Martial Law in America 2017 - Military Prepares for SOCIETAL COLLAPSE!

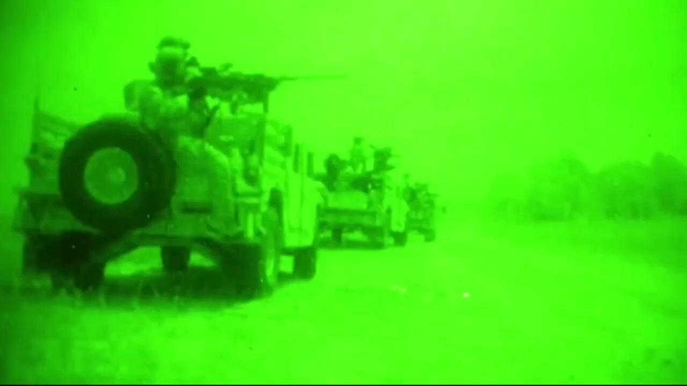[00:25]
The footage you're seeing right now is the 3rd Special Forces Group
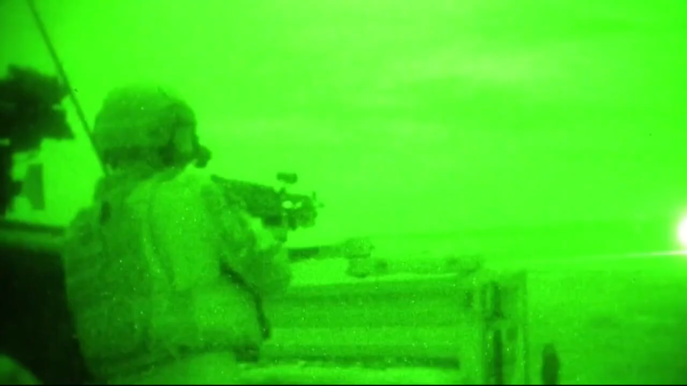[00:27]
out of Fort Bragg conducting a nighttime raid during an exercise.
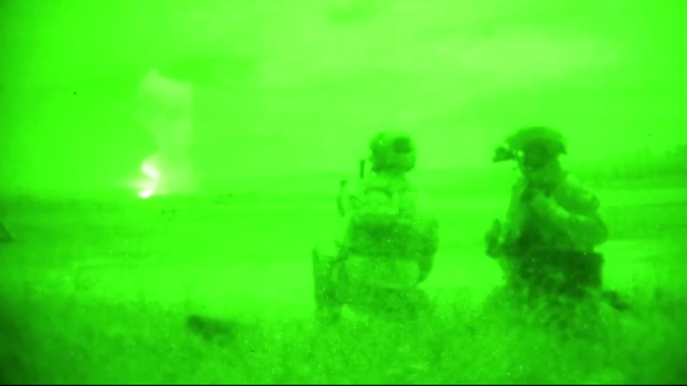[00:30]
This is the Special Forces unit deployed.